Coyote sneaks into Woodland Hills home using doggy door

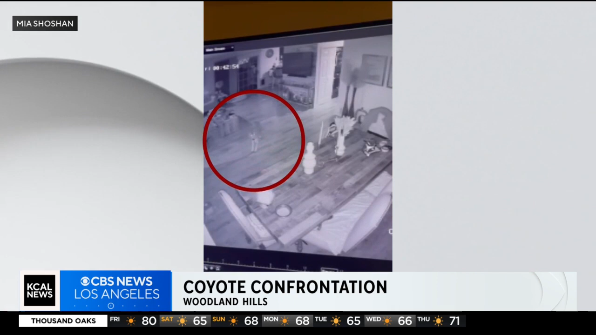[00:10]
She says this coyote came through the doggy door. Her brother heard the cat meowing and screaming. You can see the cat hiding by the table. The other two dogs, they were safely sleeping.
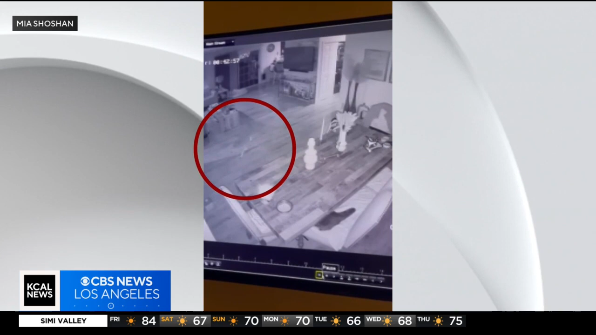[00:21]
And as soon as her brother ran into the room, that coyote ran right back out through the doggy door outside. No pets were harmed.